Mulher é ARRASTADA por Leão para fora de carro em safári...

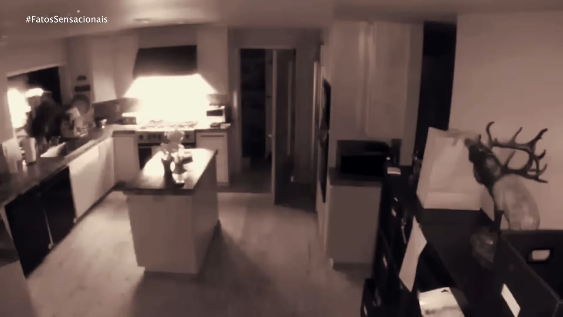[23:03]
Durante o vídeo, o urso é visto explorando a casa e vagando, aparentemente em busca de algo para comer. Em um momento, o animal é visto até mesmo tentando se coçar de forma desajeitada no canto de um balcão da cozinha.
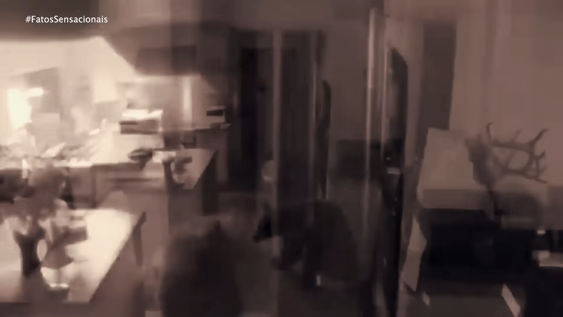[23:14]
Por sorte para a família, o urso saiu de casa antes que eles voltassem.